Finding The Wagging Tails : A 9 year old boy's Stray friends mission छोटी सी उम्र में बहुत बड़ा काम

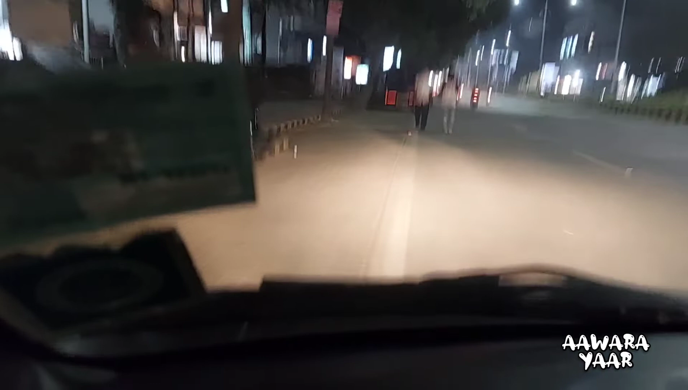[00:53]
यहाँ पे थोड़ा अंधेरा है इसलिए आपको थोड़ा ज्यादा नहीं दिखेगा, पर ट्राई करेंगे आपको दिखा सके।
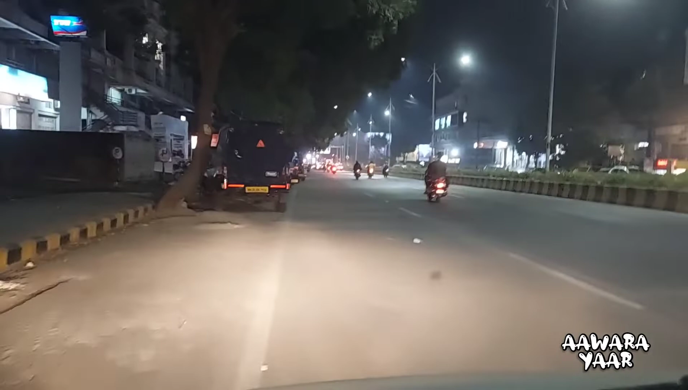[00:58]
तो हम पहुँच गए हैं, तो देखिए हम लोग आ चुके हैं।
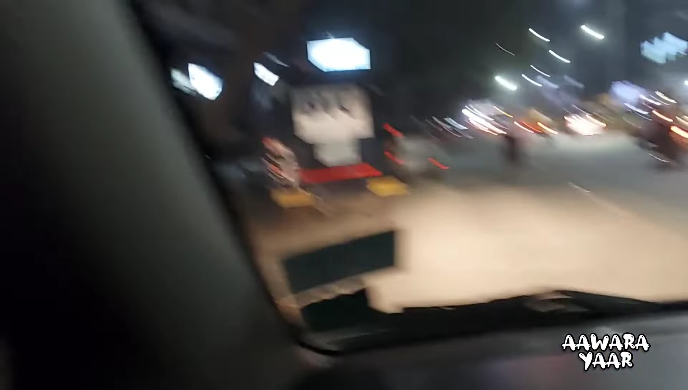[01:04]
यहाँ पे मेरा मोती और उसका बच्चा खड़ा है, देखिए मोती एंड लड्डू आ गया।